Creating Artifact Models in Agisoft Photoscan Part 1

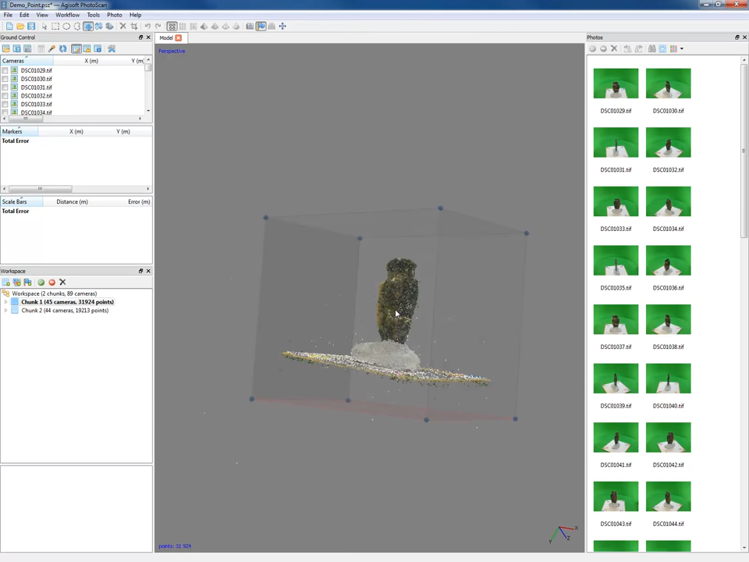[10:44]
But in this case, you can see on this side of the point,
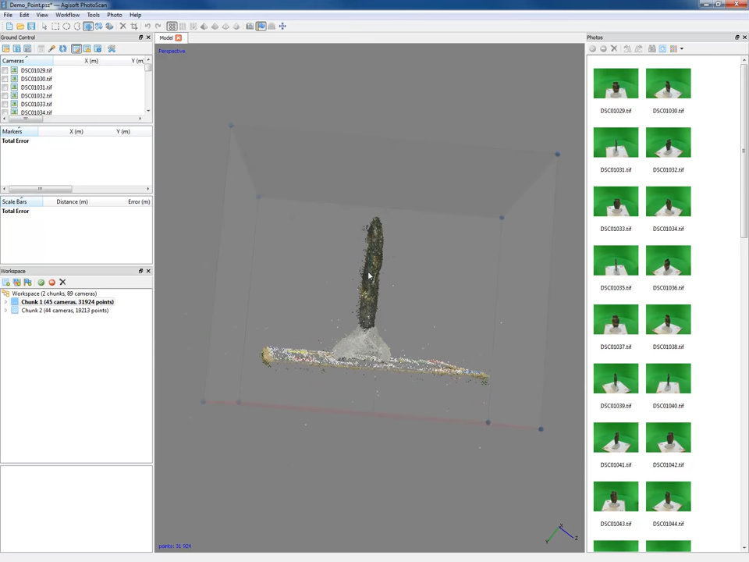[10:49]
there's a few extra, you know, cloudiness going on. So I'm going to go ahead and get rid of that. And to do that, I'm going to use this tool, which is the free form selection tool. And then just click, and you can see whatever I highlight, those points are going to turn pink. So let's go around this side of the object.
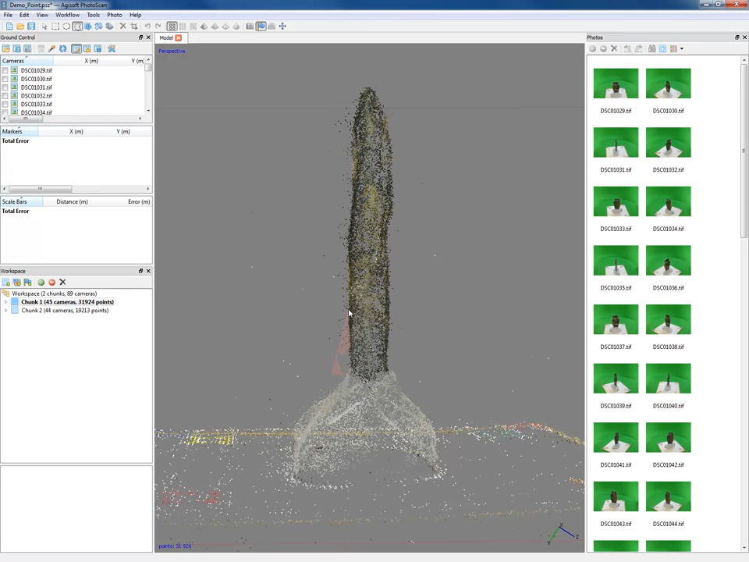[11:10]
And it doesn't have to be perfect here. And then once those are highlighted, I can get rid of them just by pressing delete. And because they're, you know, not densely clustered, we can be, you know, pretty sure that these are the results of error rather than actual, you know, correct interpretations of the morphology of that object.
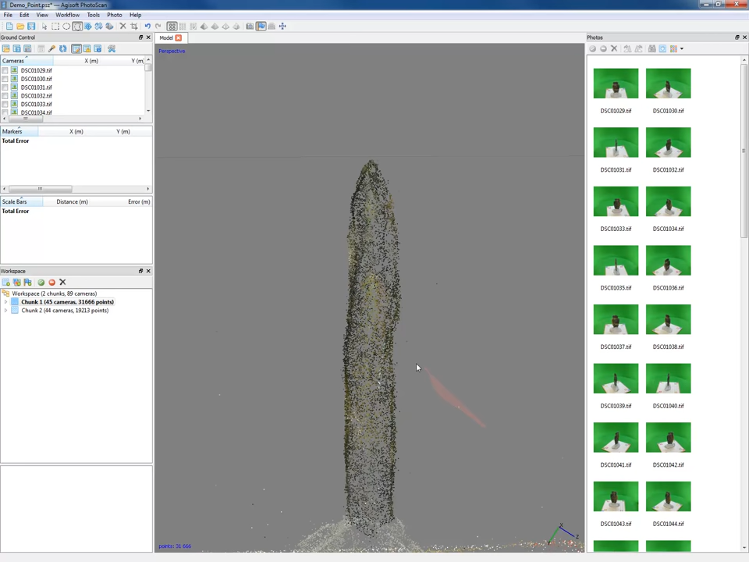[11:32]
So it looks like, you know, we've got most of it now.